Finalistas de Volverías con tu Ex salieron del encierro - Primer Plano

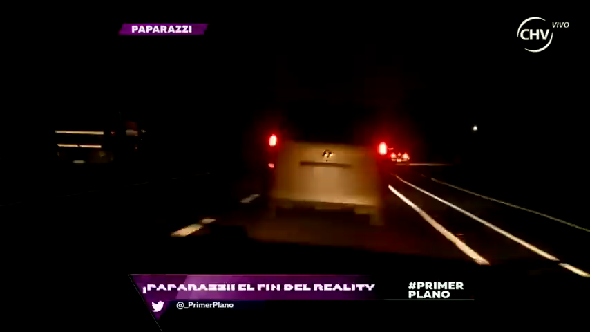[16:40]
Señoras y señores, los vamos siguiendo acá. Obviamente se van desde la casona hacia Santiago. Santiago, perdón. Vamos acá ya en la carretera siguiendo a esta pareja, expareja, que ya salió del encierro.